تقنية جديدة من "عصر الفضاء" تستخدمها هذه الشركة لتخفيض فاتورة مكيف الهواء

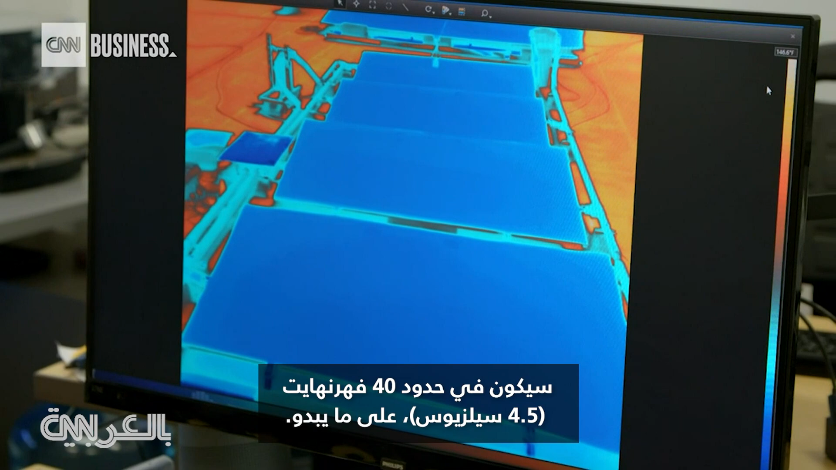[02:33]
It's going to be on the order of 40 Fahrenheit, it looks like. And because the panels don't need any electricity to get cold, SkyCool says they can help a building's cooling system operate with less power.